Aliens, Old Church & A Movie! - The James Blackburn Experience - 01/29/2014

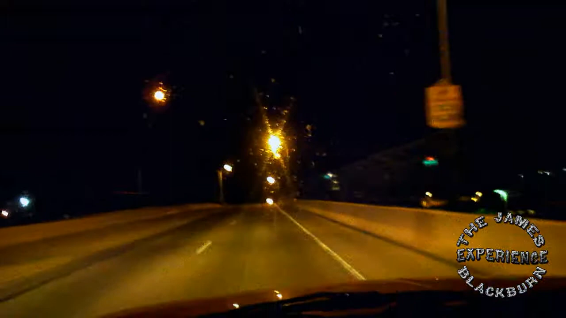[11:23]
Okay, everybody, it's the end of Wednesday, January something on Abe makes a movie, and I'm driving over this bridge now. It's the Lead Bridge in Albuquerque. Shot a scene here in 2012, or 2013, I think, for Breaking Bad, and I just wanted to share this with you. We did a big scene here. It took about half a day. I was a precision driver, they call it, and that was my job.